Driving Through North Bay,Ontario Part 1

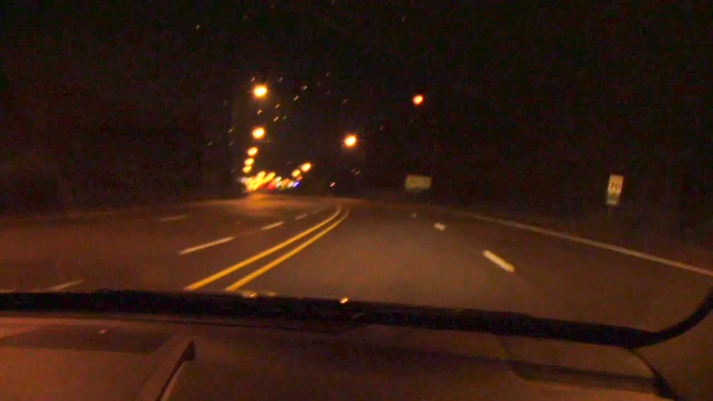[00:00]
What's up YouTube? How's it going back again for another random video? We're just coming in at North Bay, Ontario here, and I'm just going to quickly show you guys around Little nighttime Vloggity vlog So as we come down Tebow Hill from the Northern way to enter Here it is
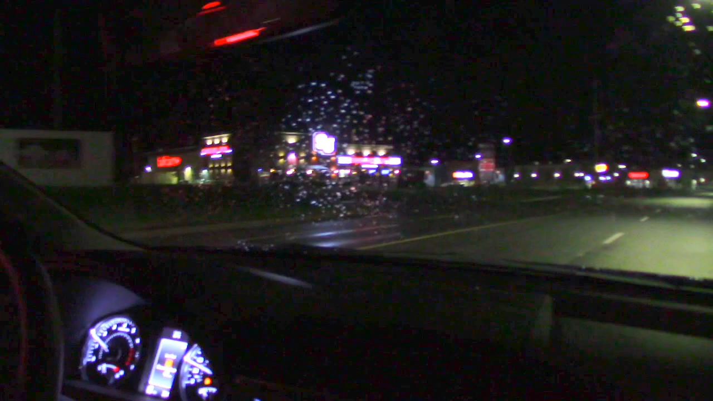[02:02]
Not even the cows want to be a part of this town McEwen here There's two parts of McEwen Oh look at Rogers Need a new phone?
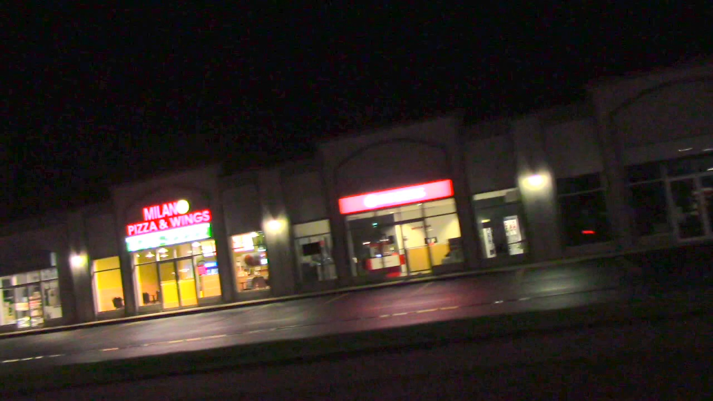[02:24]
We had to move out of the mall Because you know Not even the malls were doing good down here So we had to get in our own strip Now the dealerships are pretty ballin'
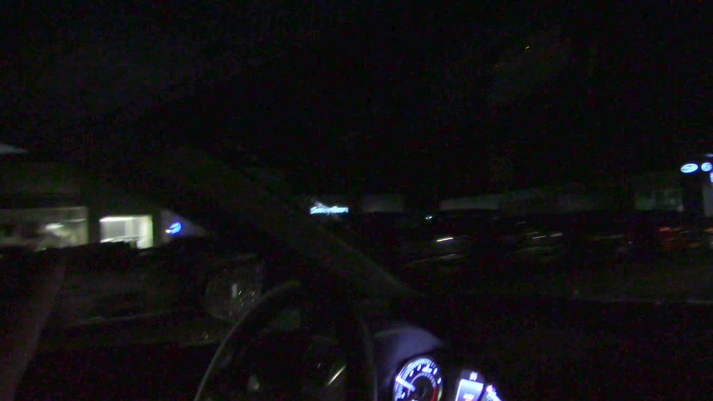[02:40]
Toyota And if you drive to the back of the Toyota dealership here And you can't see it But they have like a big display case And you can actually see the newest vehicle They
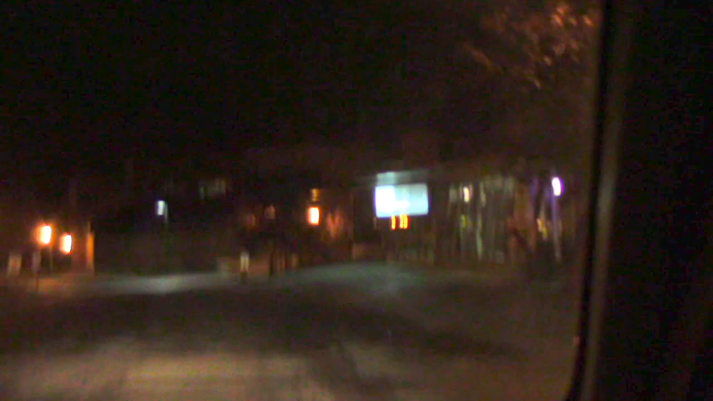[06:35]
Oh they got rid of the subway in there Or they might have kept it I'm not too sure But here's the building Oops sorry my zoom is on
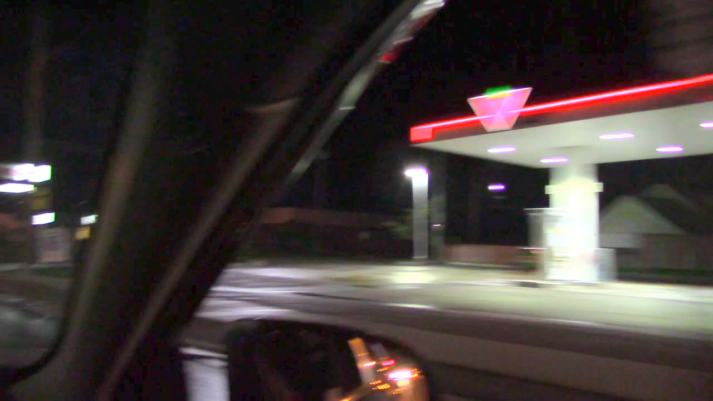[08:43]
No no cares The price you can afford to keep your lights on We got Burger World over here Mr.
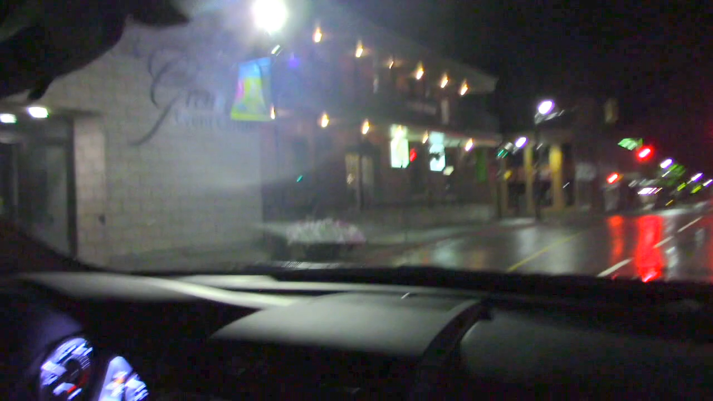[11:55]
then the zoo People still hang out at the zoo But unfortunately it's not open no more And they're all a bunch of losers
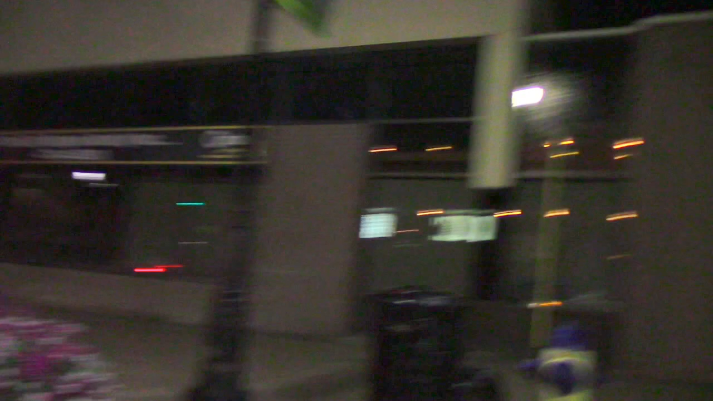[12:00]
Anyways Let's go back here Tattoo shop That's cool Wanna buy a house Can't afford Oh Shop at century 21
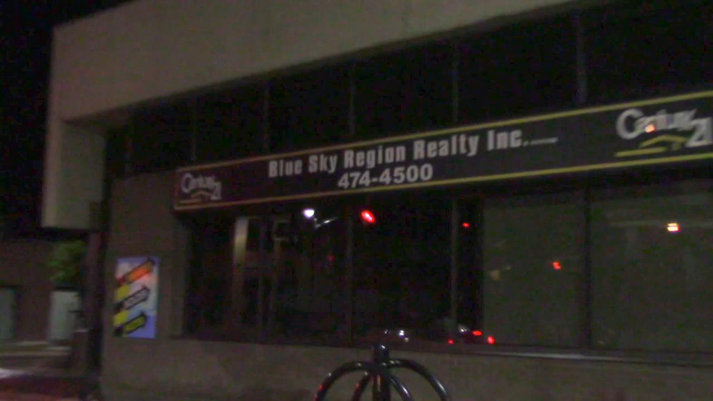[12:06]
Oh easy on the burnout son
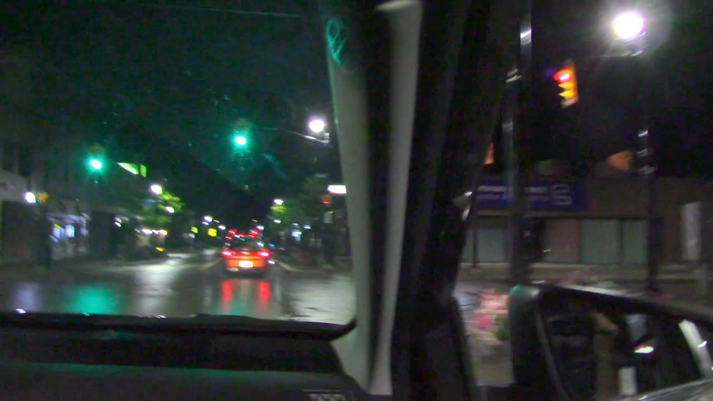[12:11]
Anyways I gotta go over here I just love ripping on this town It's my favorite town to rip on TD Bank